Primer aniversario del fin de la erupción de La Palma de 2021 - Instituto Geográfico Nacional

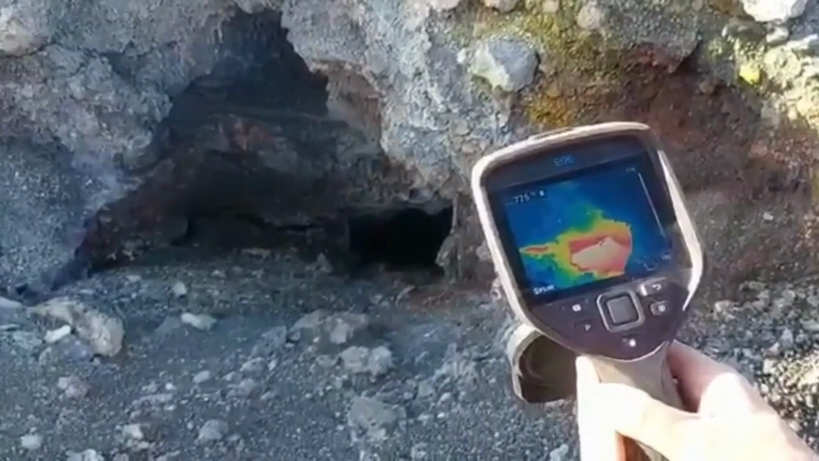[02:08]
lo que implica una bajada de 250 grados desde hace un mes. Y esta es la situación a día de hoy, un año después de que acabara la erupción de la palma.